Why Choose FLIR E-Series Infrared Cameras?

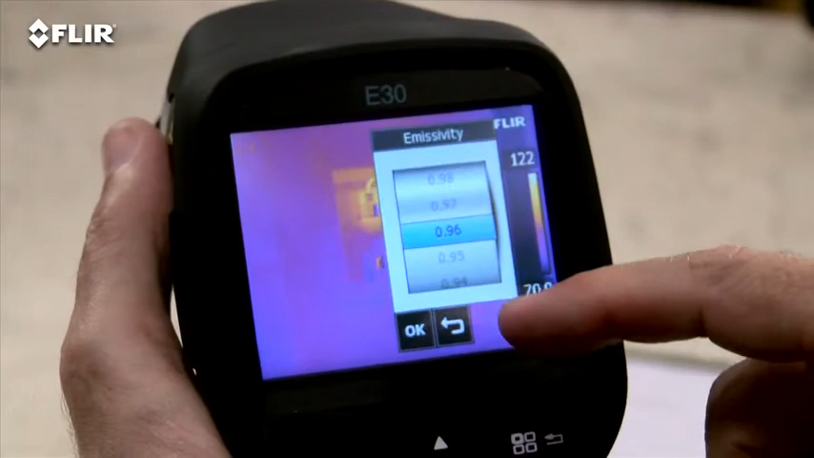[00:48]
Plenty of color palette choices for the best definition.
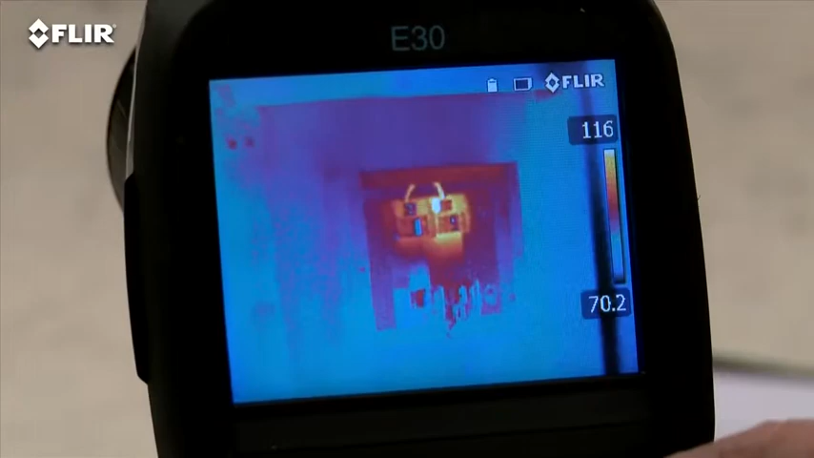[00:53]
A moveable spot meter, area box and so on.
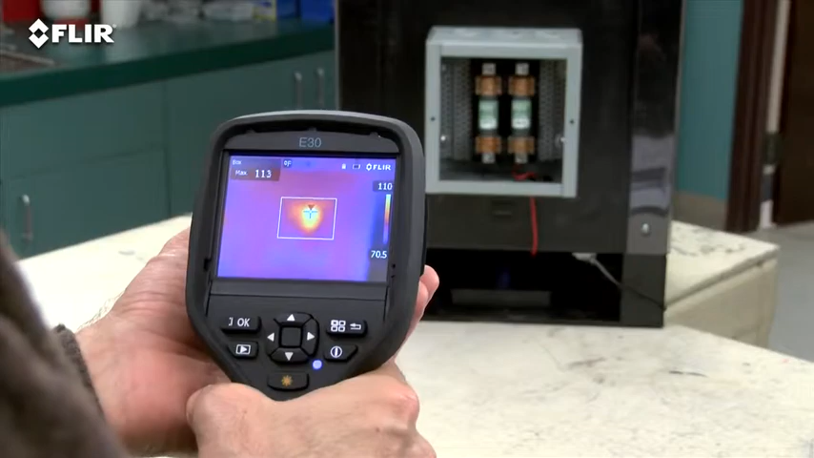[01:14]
Very important for detecting accurate temperatures. E-Series has interchangeable lenses too.
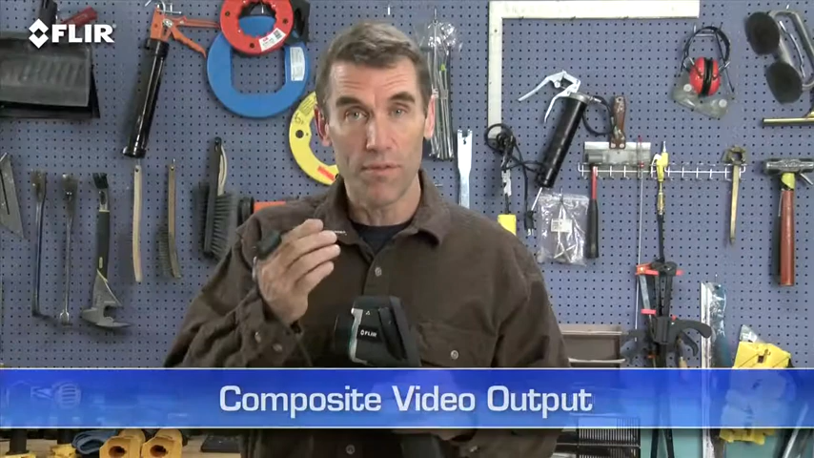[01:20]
Video out is another unique feature in case you want to feed live images to a monitor so others can view what you're scanning.
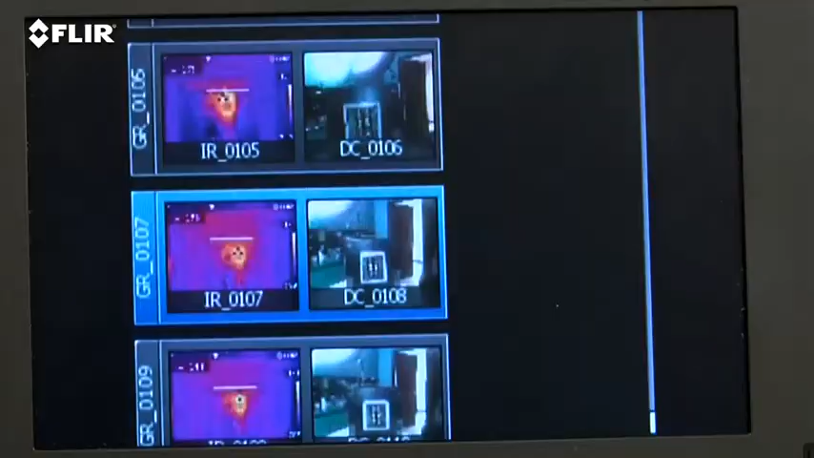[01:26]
It's also a good way to review stills and for recording your IR inspections
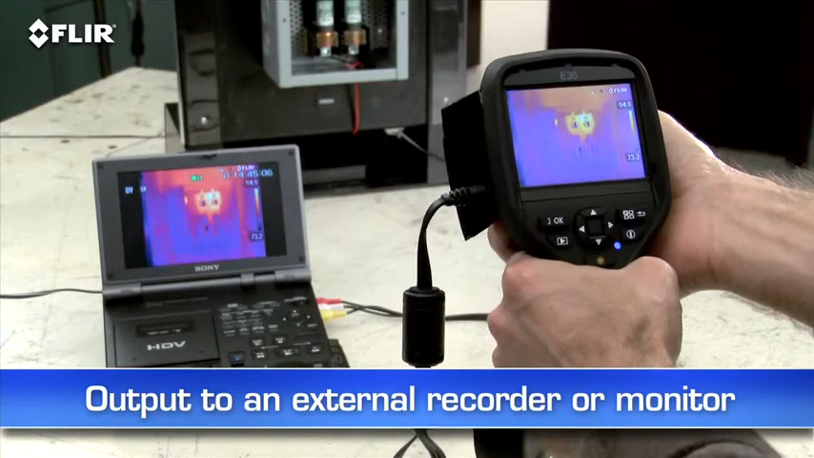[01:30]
to an outboard device for later playback and documentation.
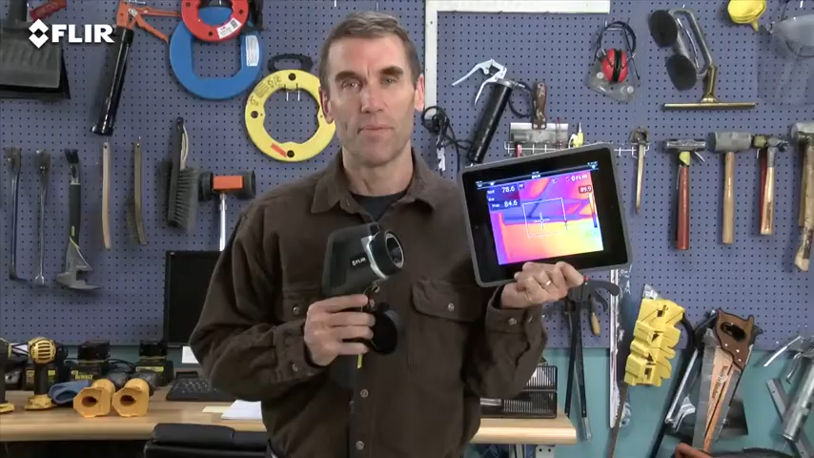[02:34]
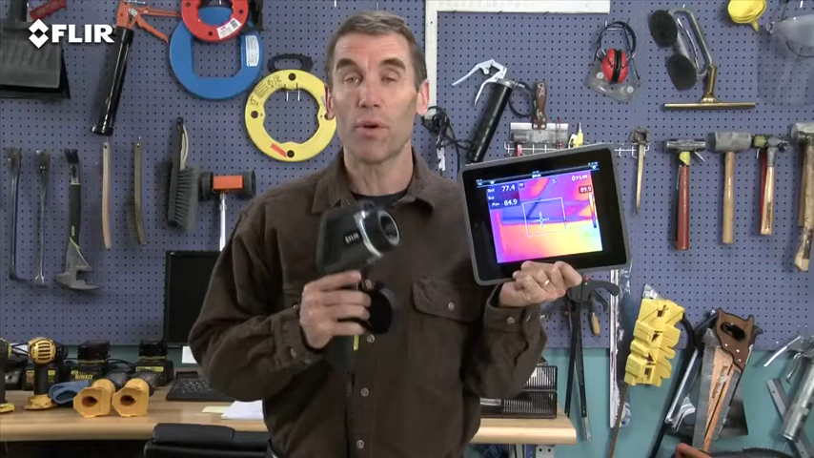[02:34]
Very practical around the plant. Safer too in hazardous areas.
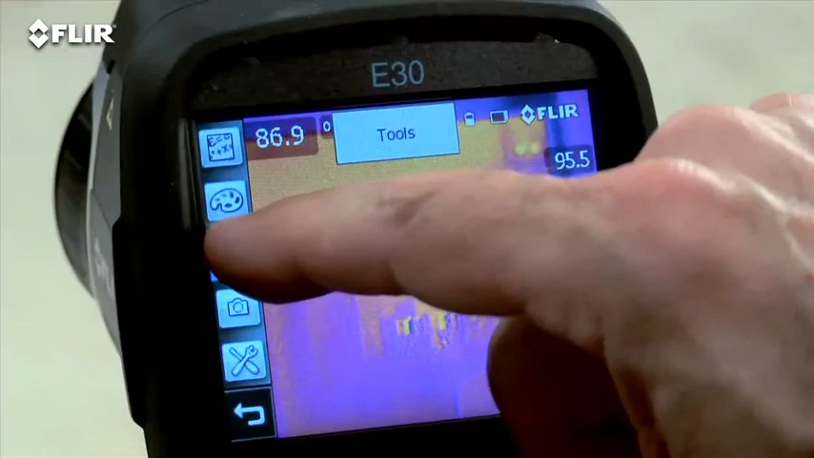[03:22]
a higher res visible camera and multiple movable in-camera area box and spot meter tools to help you compare more temperatures.
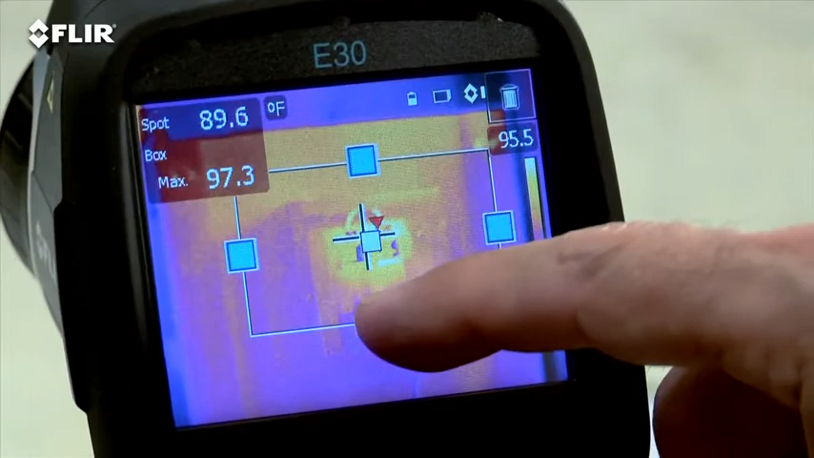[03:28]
On screen: spot 89.6°F
Plus, you get picture in picture, another good way to reference the location of problems. Now, if you want all this, but you need more than double the thermal resolution and even higher sensitivity, then the E50 is a better fit.